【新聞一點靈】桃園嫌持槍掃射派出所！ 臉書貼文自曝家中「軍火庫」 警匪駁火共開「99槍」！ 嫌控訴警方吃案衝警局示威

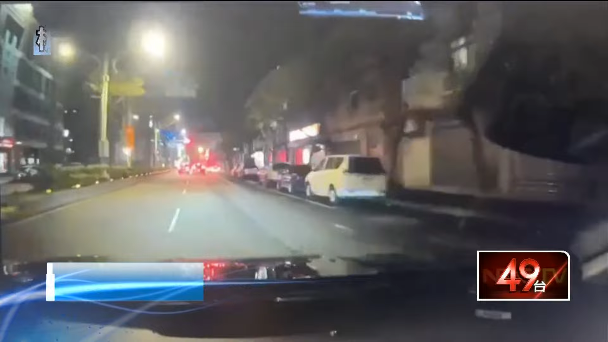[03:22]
同仁当街警匪伯火第一线远警呼叫支援警力抵达却看见同学倒地嫌犯把枪伸出窗外连开多枪远警不幸中弹人痛的倒地不起但人躺在地上继续朝逃逸的车辆开枪直到清空弹夹但正是嫌犯已经一脚油门留置大吉就怕子弹部长夜会有无辜民众受到攻击